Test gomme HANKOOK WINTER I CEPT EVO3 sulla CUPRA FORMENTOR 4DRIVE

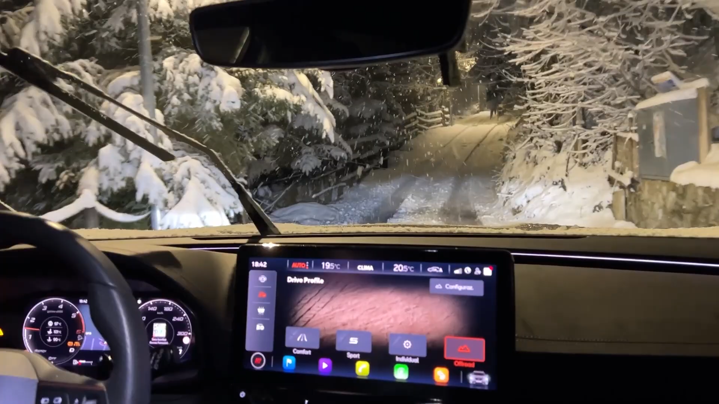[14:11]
sport e andiamo su andiamo su con calma anche perché si sale vedete non fa una piega ragazzi non slittano le
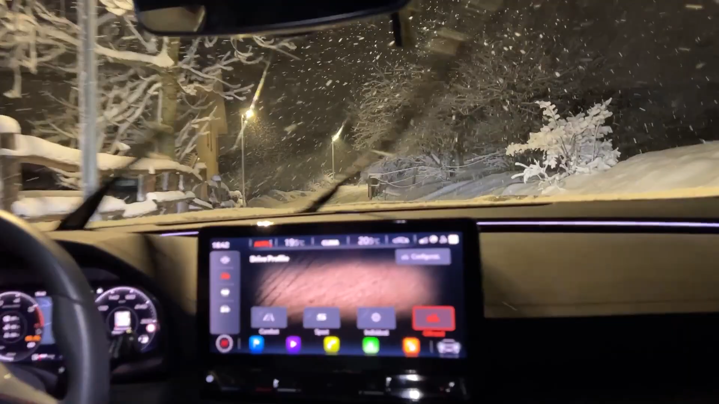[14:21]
ruote i giri motore non salgono perché non slittano le ruote l'auto va su tranquillamente senza fare una piega guardate non c'è un minimo problema 1400 giri e si va su come un trattorino lasciate perdere le buche poi come vedete qui classico una
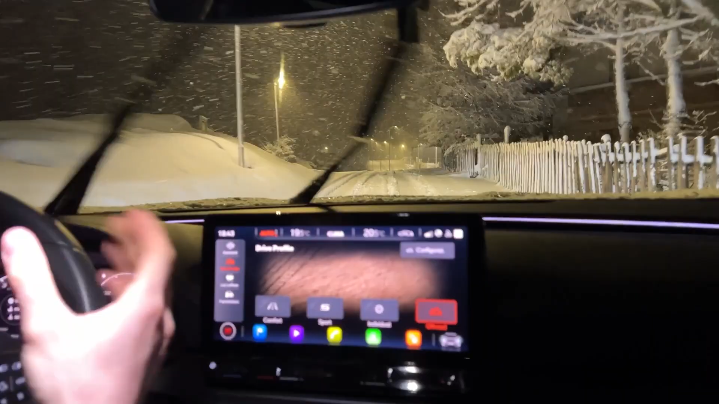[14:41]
volta che finisce la neve davanti al radar anteriore non c'è niente da fare appaiono tutte queste spie così però a noi non ce ne frega niente mazza tutte ste buche
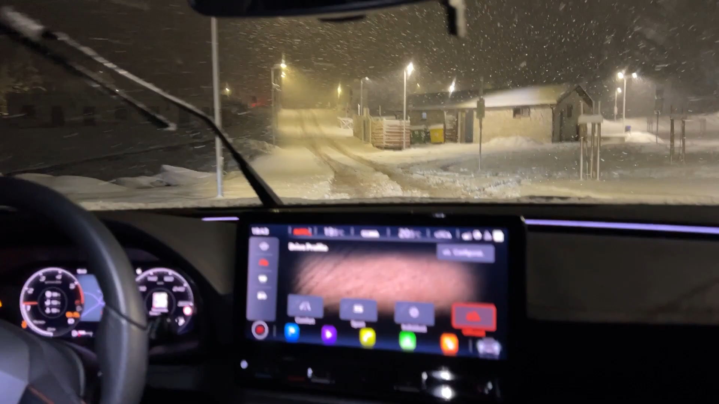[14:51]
però ragazzi si va su si cammina tranquillamente ecco un'altra salita senza gas costante
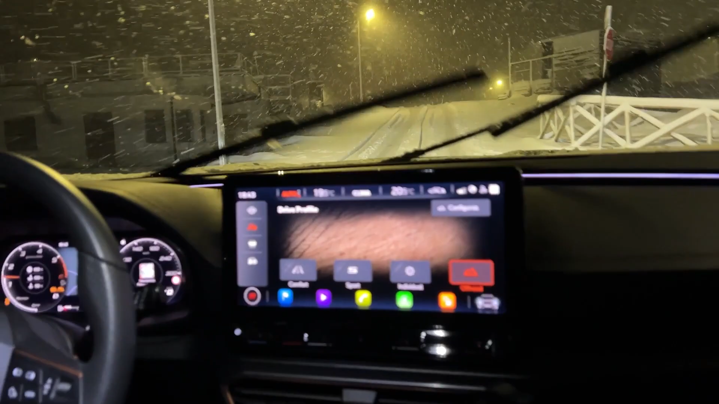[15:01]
e e va su guardate guardate gas costante non slitta e andiamo su eccoci qua risaliti su in cima non c'è niente da fare ragazzi la formentor fa paura sulla neve 138 km fatti come l'altra volta la trazione integrale e il divertimento come avete potuto
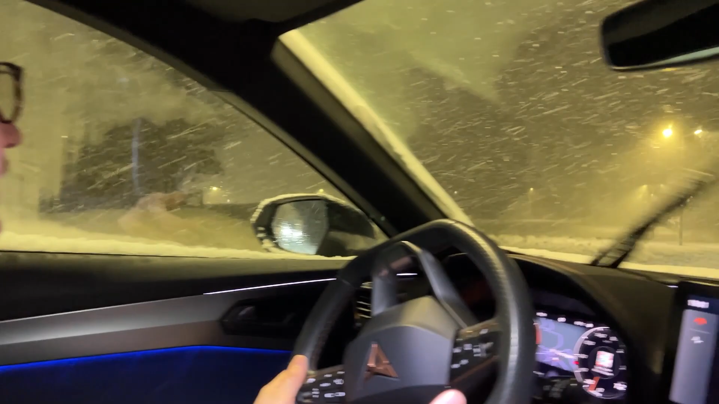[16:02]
guardate il parcheggio dove abbiamo fatto tutti i vari traversi e tutto quanto come